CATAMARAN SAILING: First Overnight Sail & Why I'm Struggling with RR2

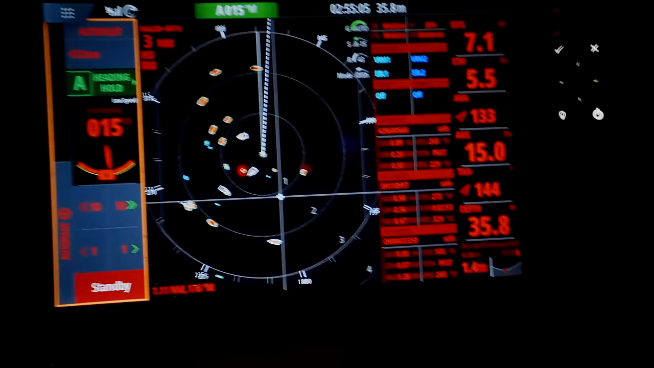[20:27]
And luckily, most of them were really, really well lit up as you could see. But there were a few that only had one tiny little light on.
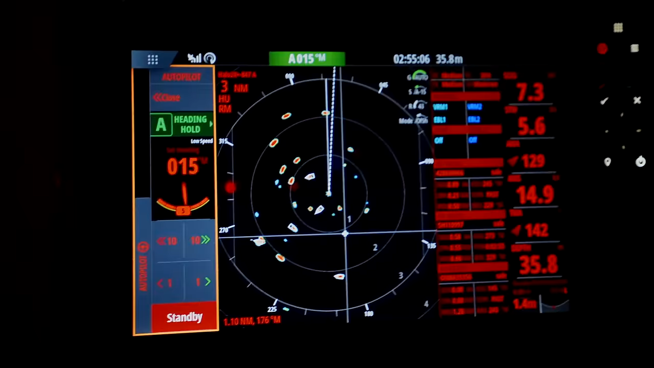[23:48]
I think I've come of our old system, but on this, literally, you can just set it to weather or to offshore. I would say about 11 p.m., I think you were asleep.